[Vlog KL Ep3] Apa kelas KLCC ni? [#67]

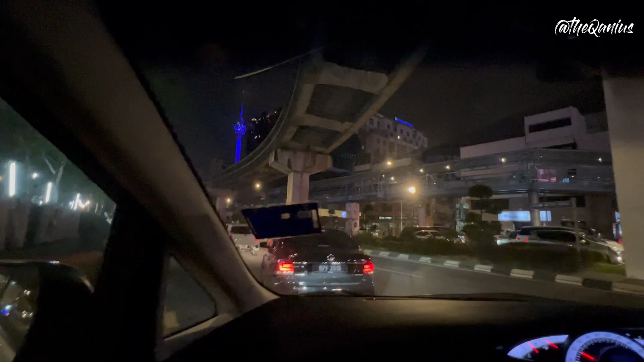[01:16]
Jalan tak. Ini jalan apa? Jalan Sungai Dan Tuanku.
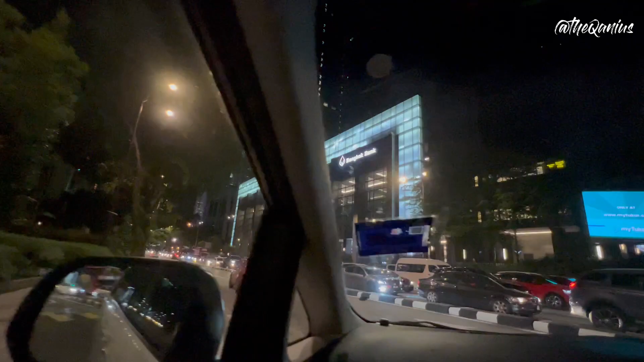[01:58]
Ampang Berjaya Central Park tak ada lagi dulu. Renaissance ni dah ada kan?
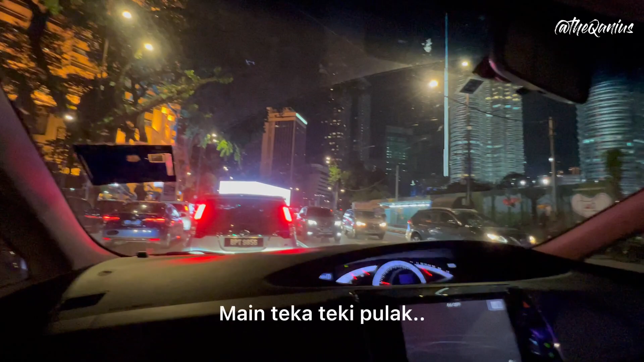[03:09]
Tower 1 sebelah kiri ke kanan?